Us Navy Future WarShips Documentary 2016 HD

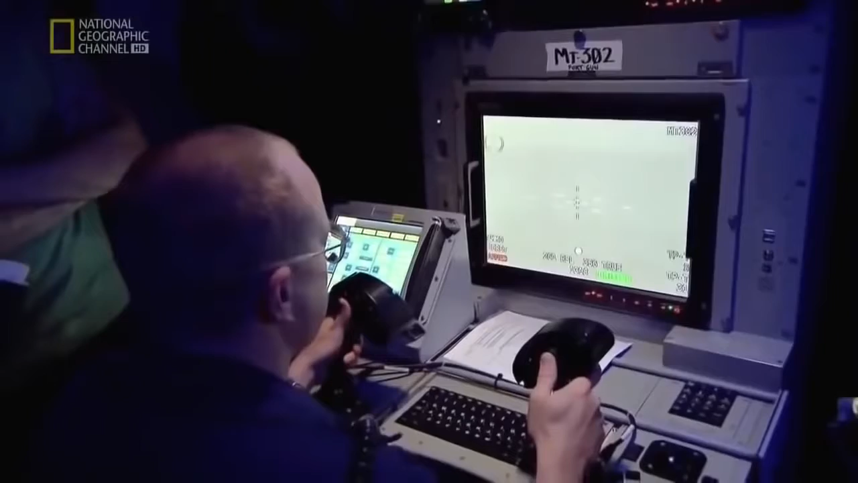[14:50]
That's what I'm talking about, right there. That thing is Swiss cheese. With the gun zeroed,